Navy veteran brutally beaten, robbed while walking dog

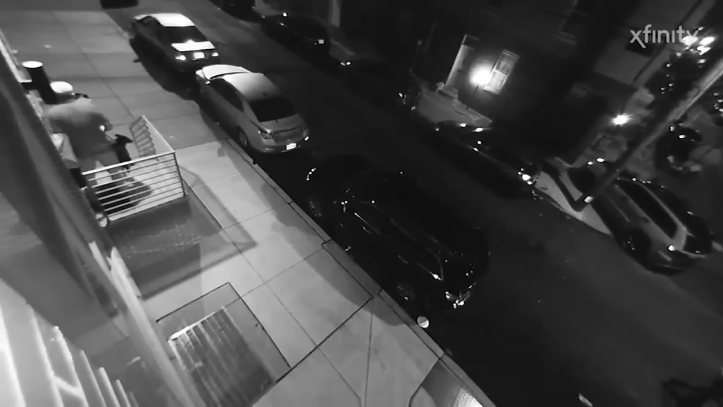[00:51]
These are the last moments he remembers. You see him taking his dog, Nora,